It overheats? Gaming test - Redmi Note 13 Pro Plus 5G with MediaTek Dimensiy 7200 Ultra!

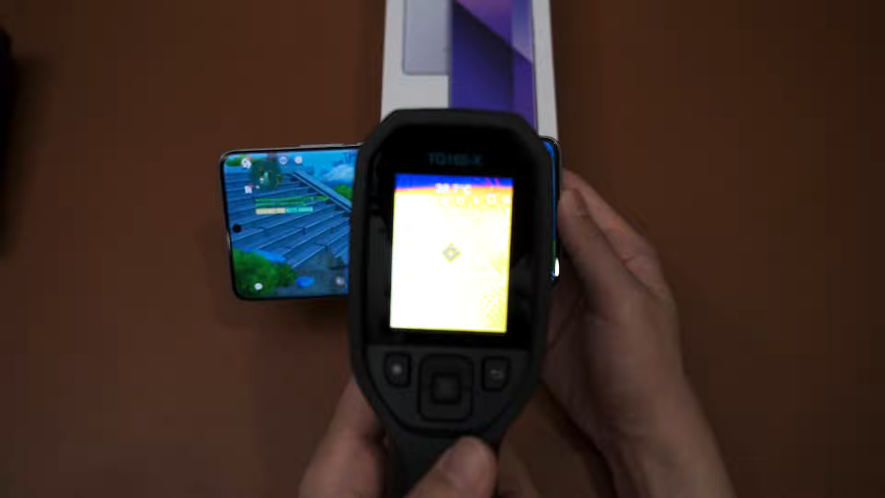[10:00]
So, at the front here, bottom part, we get somewhere around 37.5, 38 degrees Celsius. Not too bad. Then, around the middle here, we get somewhere around 40 degrees Celsius. Actually, it's 39.8. So, close to 40.
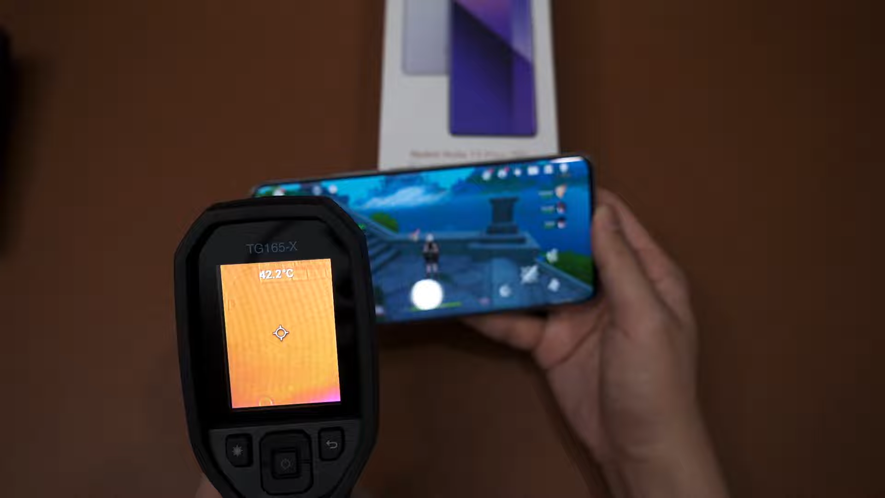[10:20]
On screen: spot 42.2°C
And somewhere around the top here is the hottest it's gonna be, because that's where the chipset is located. And that's around 42 degrees Celsius. So yeah, do keep that in mind. Yeah, the around somewhere around the camera bump here is gonna be the hottest, as you can see that white spot there. So that would be somewhere around 39 degrees Celsius at the back.
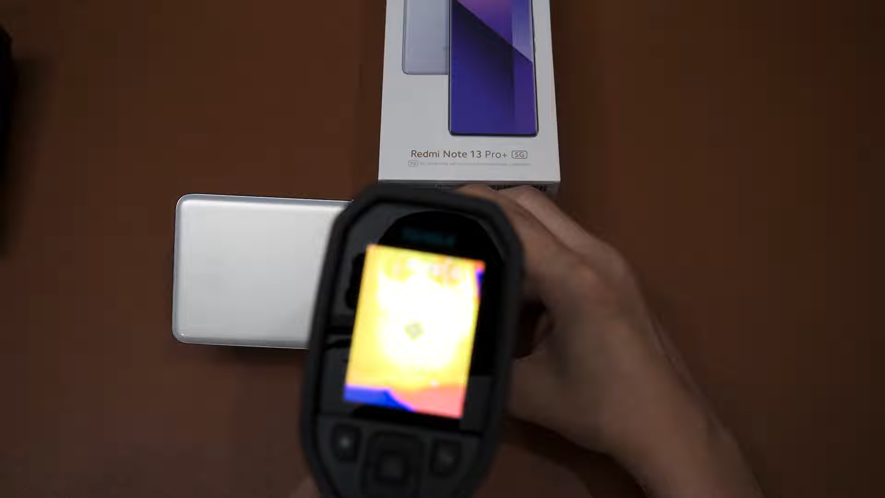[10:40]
Then around the middle, somewhere around 38.
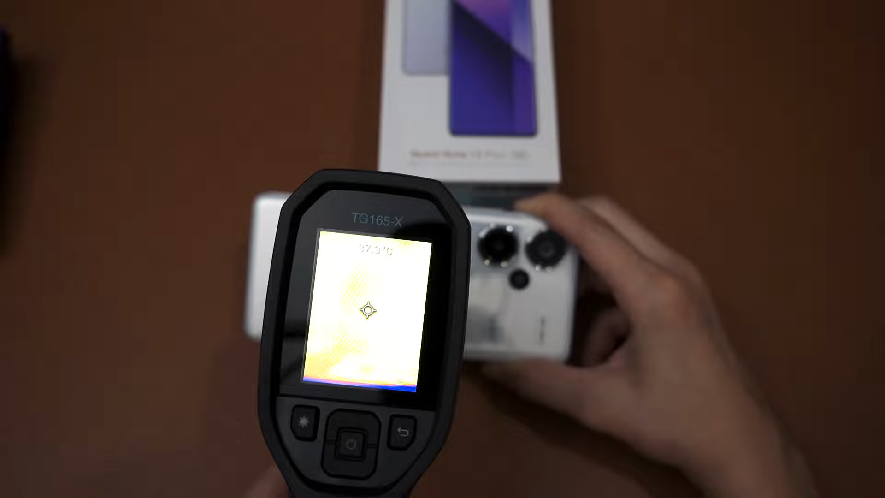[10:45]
Around the bottom here is at 36 point something.
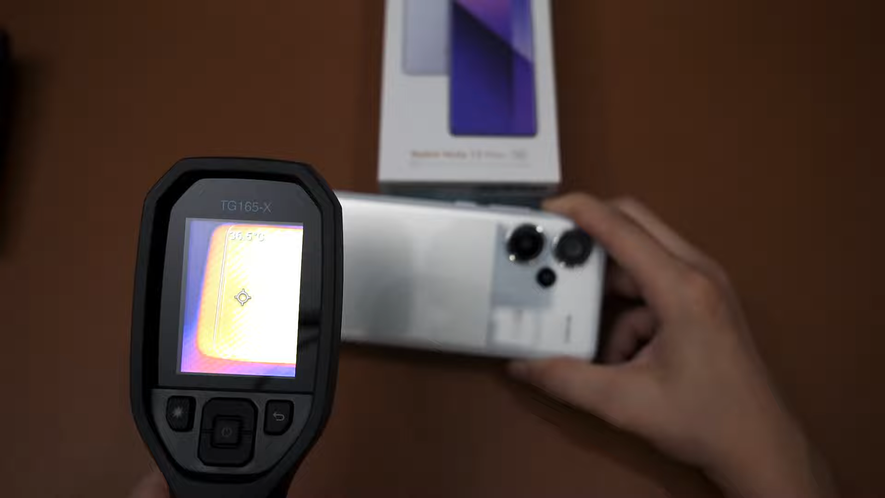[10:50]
So overall, in terms of temperature, really not going to be an issue at all.
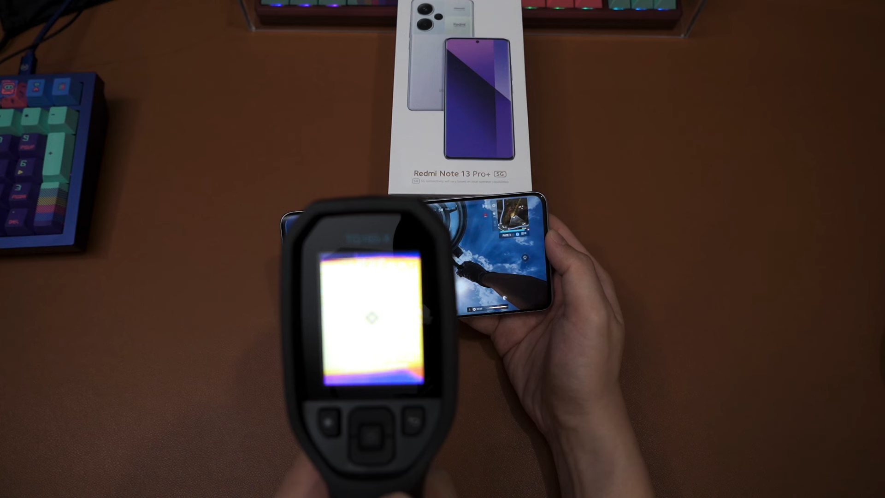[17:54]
No, the temperature is at about the same as Genshin Impact. So around the middle part here is at 42 degrees Celsius. Around the top here, the hottest spot is at around 43, which is still not the hottest that it should be. And yeah, it's just not that hot, but for whatever reason, this game cannot reach 90 FPS anymore.